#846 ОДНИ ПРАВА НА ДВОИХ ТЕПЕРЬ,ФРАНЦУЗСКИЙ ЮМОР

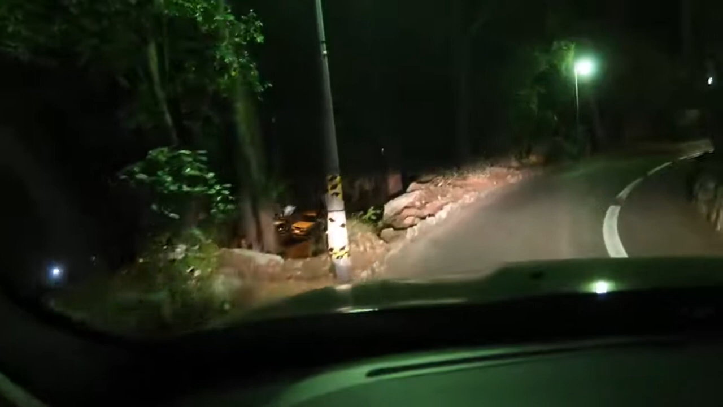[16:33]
Вот смотрите, нечаянно влево свернешь, ба-бам, смотрите, ты просто провалишься в пропасть. Тут вот рулить, не знаю, на велосипеде можно, но не на джипе.